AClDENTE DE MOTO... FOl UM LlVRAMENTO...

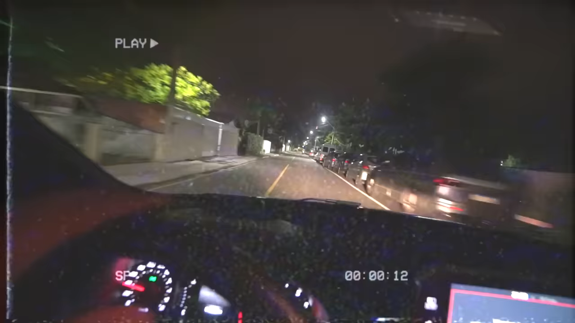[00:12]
Tem um cara de moto ali já, velho. Ali, viado, caralho!
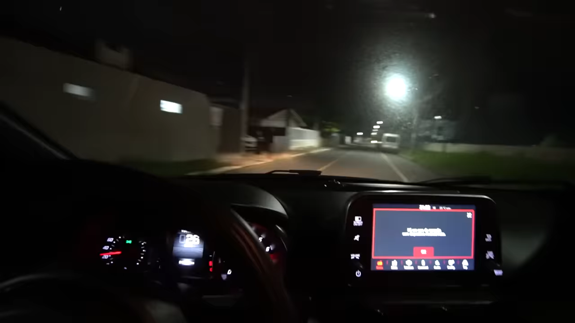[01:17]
Cadê, viado? Cadê? Então...
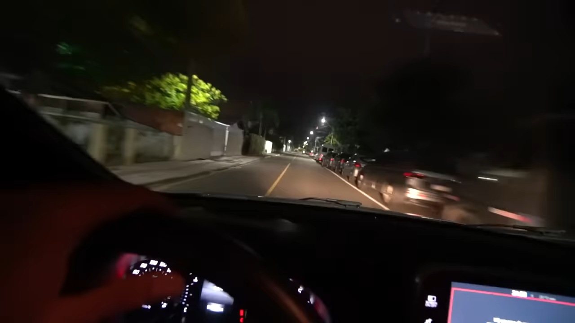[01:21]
Tem um cara de moto ali já, velho. Ali, viado, caralho. Já vi. Relaxa. Pelo amor de Deus, mano. Opa! Já parou pra ajudar.